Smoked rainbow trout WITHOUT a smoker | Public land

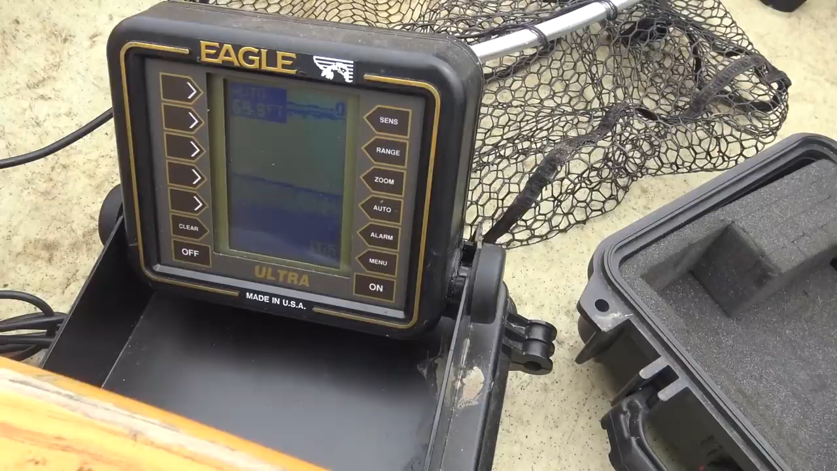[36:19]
It came up to 30, and then between like 30 feet and 45 feet there were tons of bait fish.
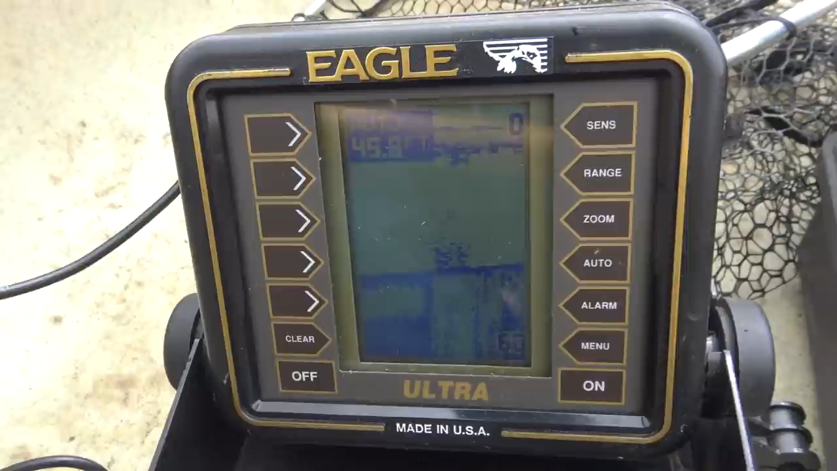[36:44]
Like, just tell the fishermen what they want. Yeah, it's just got an algorithm and it shows you so many fish every few minutes.
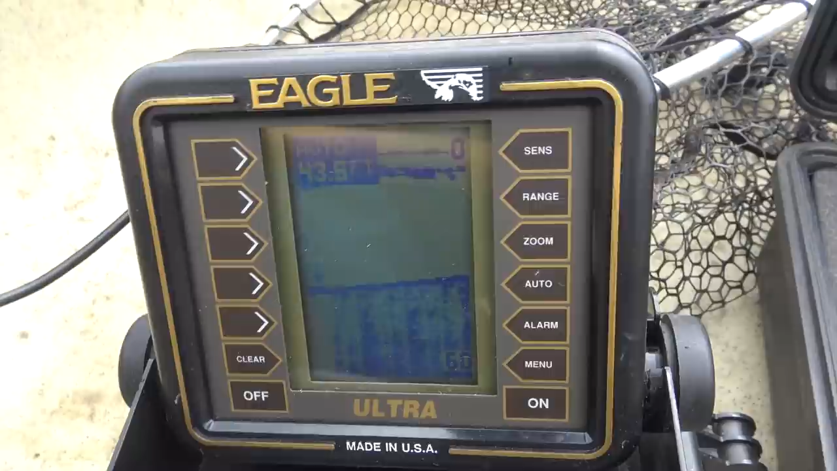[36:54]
There's a fish. I don't think they were that sneaky back when these were invented. No, they weren't that smart. My fish finder finds fish. It's hard fighting the wind